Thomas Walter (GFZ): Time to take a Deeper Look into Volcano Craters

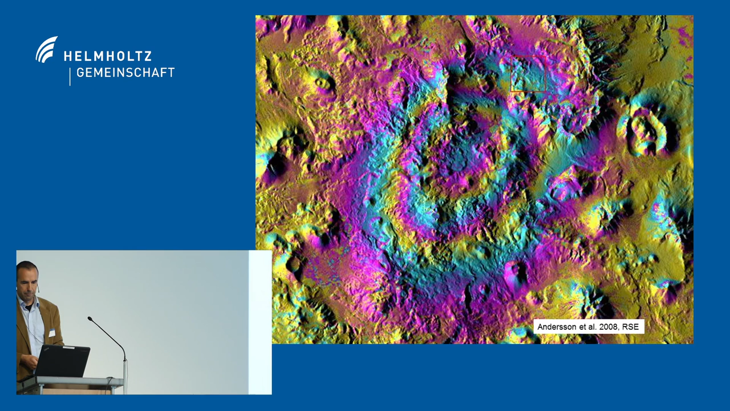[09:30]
And so these sensors can be used not only to identify these big guys here, like that, but also to look on a very small scale, like individual volcanoes, where we have very high resolution information now on the changes on the ground. Here in this case, you have an uplift. In this case, you have more sidewards movement of the ground. So what does it mean? actually. If we have such data, we can use it to get an idea about the internal structure.